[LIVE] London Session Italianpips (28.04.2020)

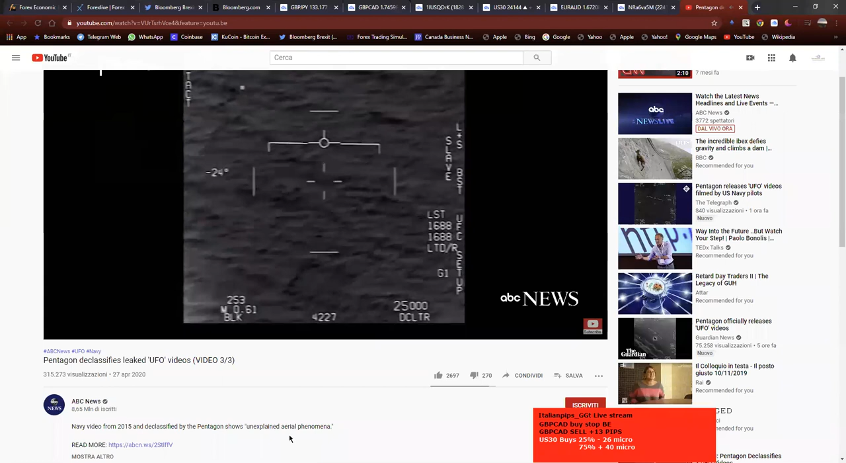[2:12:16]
Covid-19, maggio, invasione aliena.
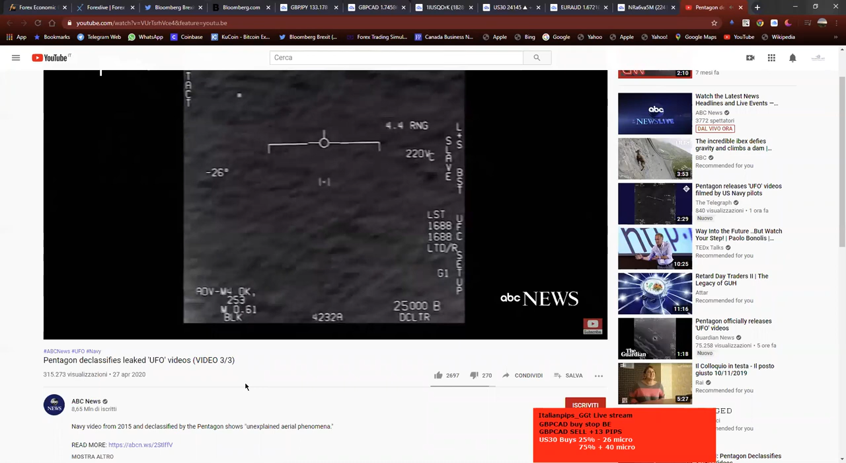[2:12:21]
vediamo questo omino verde. Il numero 2 era quello più decente, perché tra i vari commenti la gente diceva cazzo, il mio iPhone registrava meglio. Però vabbè. Non si vede.
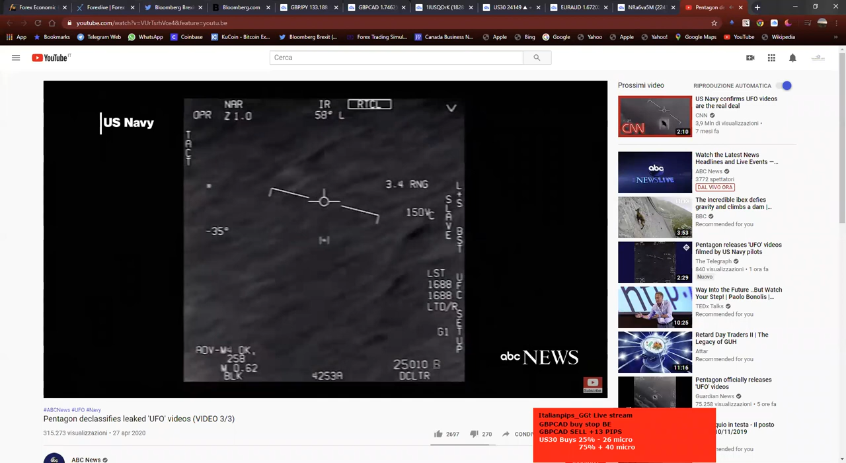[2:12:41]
Ma un po' a scatti. Ah, io lo stavo vedendo, stavo sentendo con l'audio in cuffia. Minchia, era tutto esaltato quello che l'ho beccato.
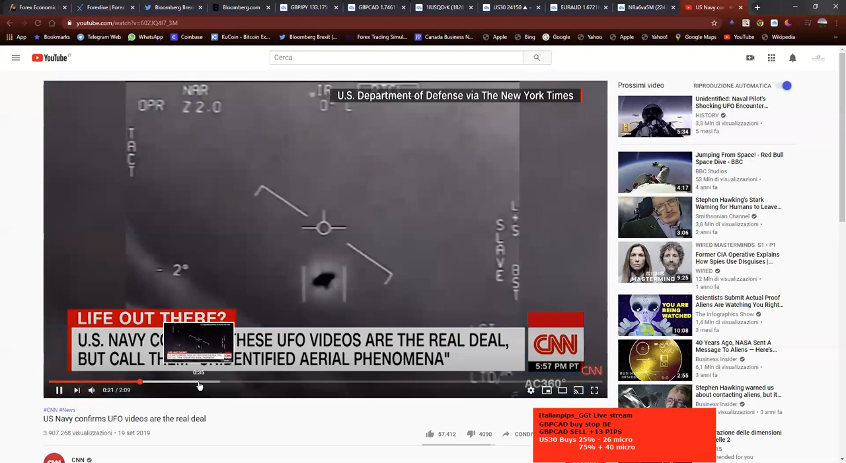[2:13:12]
Guardalo lì. L'ercio. Roba è, raga. Ma cos'è sta? Cioè, io dai... Vabbè.